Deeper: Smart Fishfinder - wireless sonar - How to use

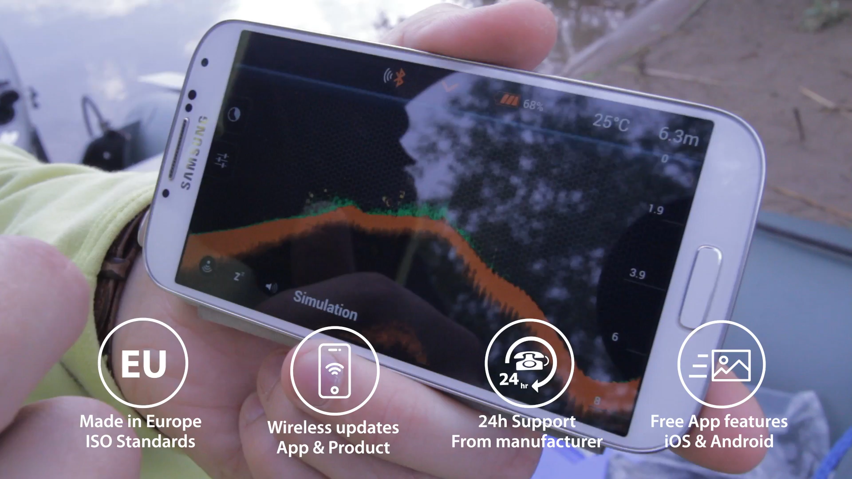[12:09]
On screen: depth 6.3 m, water 25°C
So when you use it, you can test it, you can check it if you like before buying.
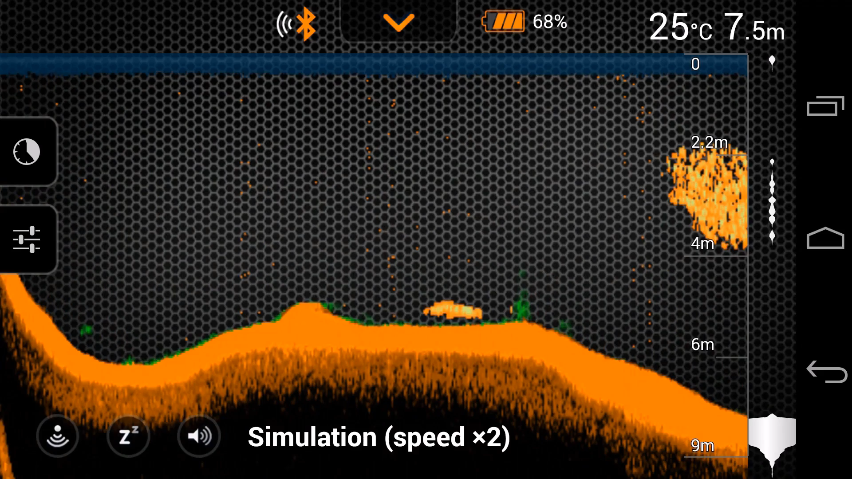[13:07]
On screen: depth 7.5 m, water 25°C
Deeper turns on automatically once it's in the water.